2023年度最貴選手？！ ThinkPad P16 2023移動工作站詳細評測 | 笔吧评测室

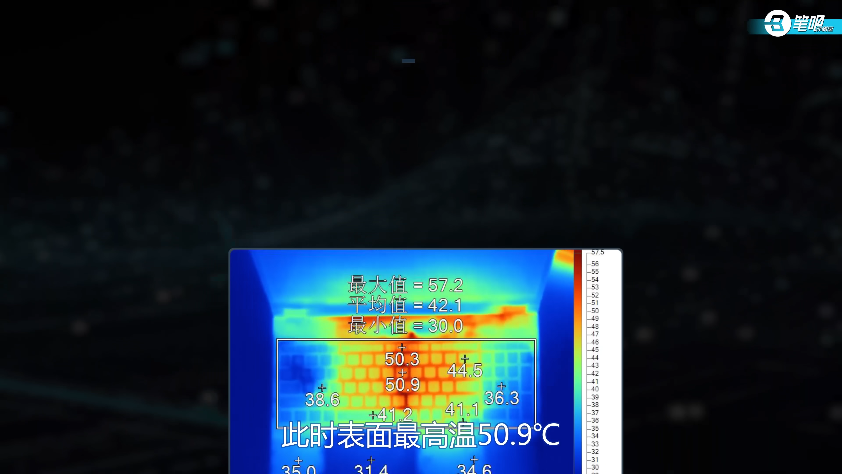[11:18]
9摄氏度出现在键盘中部键帽区域平均42度 万拖也有35度左右软明温度的控制比较一般
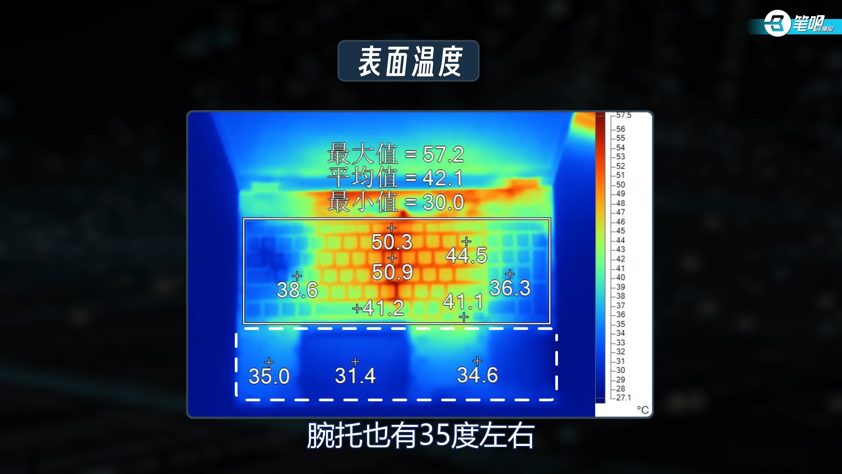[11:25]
On screen: max 57.2°C, min 30.0°C
满载时噪音55.